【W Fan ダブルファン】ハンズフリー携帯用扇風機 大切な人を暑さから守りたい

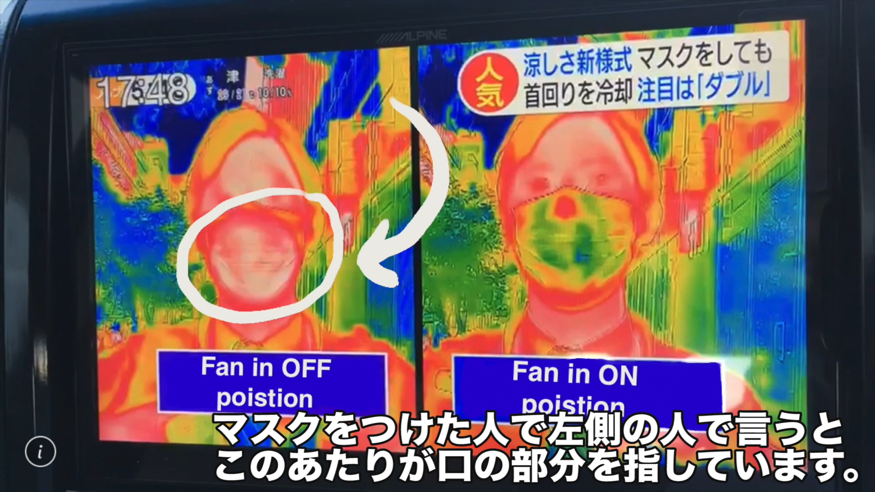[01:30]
Again as I've stated it gets hot under there and so what I'd like to show you is from a from a news channel and from a television program in Japan they did an actual comparison of someone wearing a mask and you can see right here around the mouth area where the mask fully covers that it tends to be in a red. Now this is heat sensitive photography. Red colors indicate heat, blues and greens indicate cool. This is when the actual person is wearing a fan and it is in the off position that's what that says right there. Okay but when turning after turning the fan on which will be this
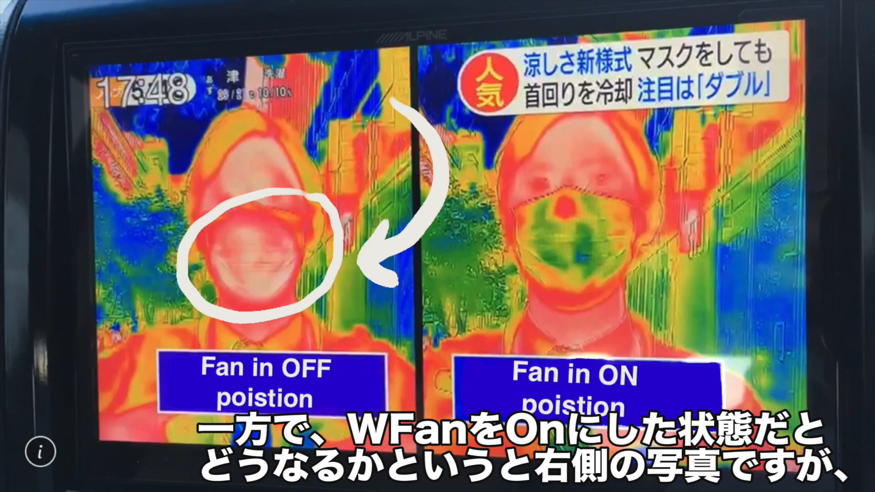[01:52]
picture on this side you can see where the exact same area with the fan in the on position it is evidently more cool because the
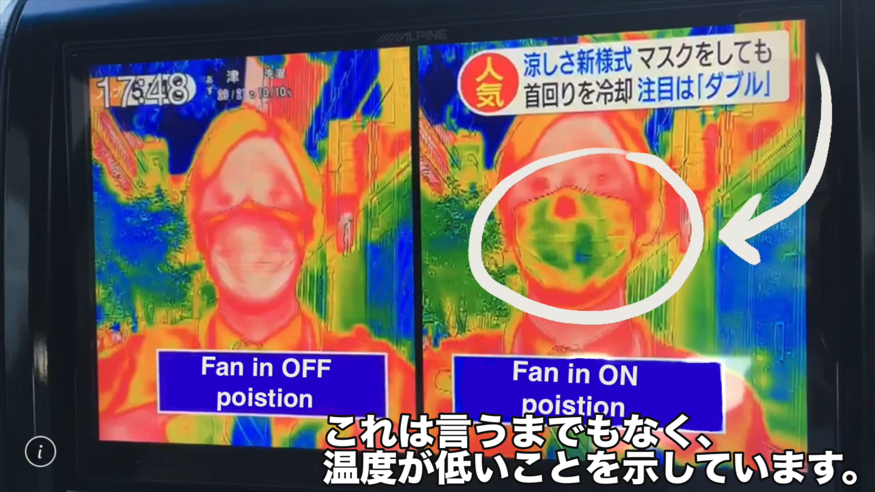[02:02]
red areas have now shifted to not only yellow but also moving into green. You can see the significant difference difference between wearing a fan
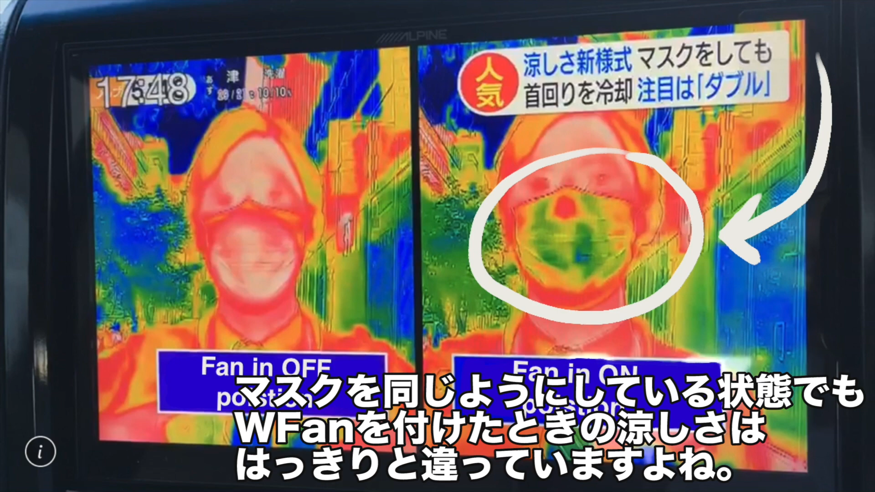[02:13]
with a mask and not having a fan with the mask. The virus isn't going away anytime soon. I think we can all agree on that.